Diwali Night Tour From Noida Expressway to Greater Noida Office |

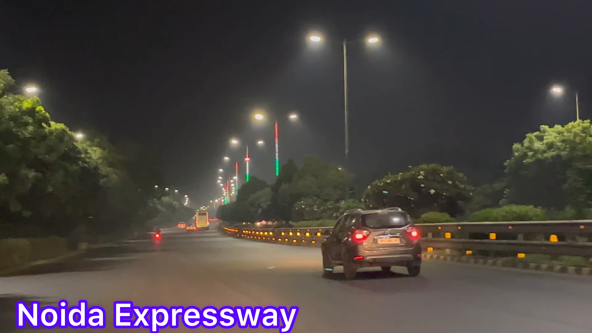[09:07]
ये आपका सेक्टर 150 का एरिया है जहाँ पे आज की डेट में सभी अच्छे बिल्डर्स आए हुए हैं। देखें सामने जो आप देख रहे हैं ये ATS प्रेस्टीज एस एस्पायर गोल्फ एस गोल्फ फायर पड़ता है।
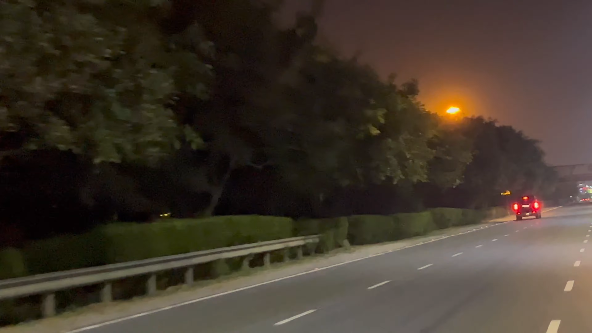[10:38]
ये आपका कॉलेज पार्क वाला एरिया है जहाँ पे कॉलेज वगैरह जैसे सामने आप देख रहे हैं, ये जो कॉलेज है ये कलगोर्निया कॉलेज है। देखिए ये आपकी
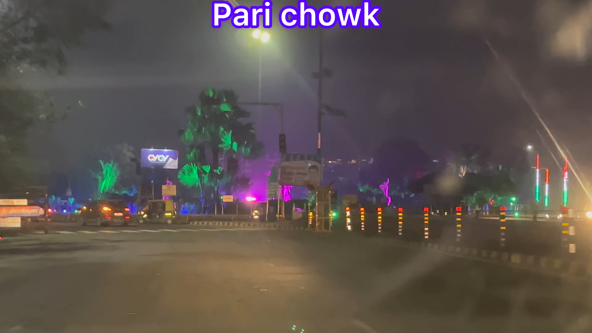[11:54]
अगर आप यहाँ एक बार भी आए हैं तो आपको जरूर पता होगा ये है आपका परी चौक।
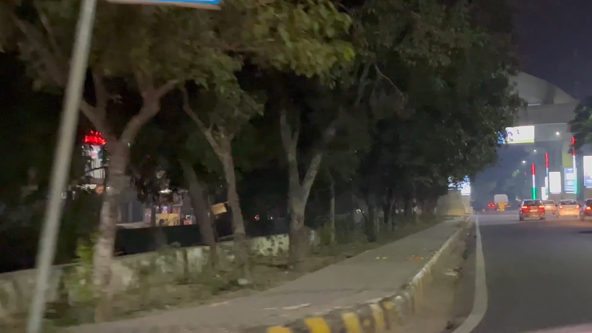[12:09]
ये है आपका कमर्शियल वेल्थ का गोल चक्कर, देखिए ये इसकी डेकोरेशन। ये जो शुरू है गोल चक्कर इसके बाद भी जो है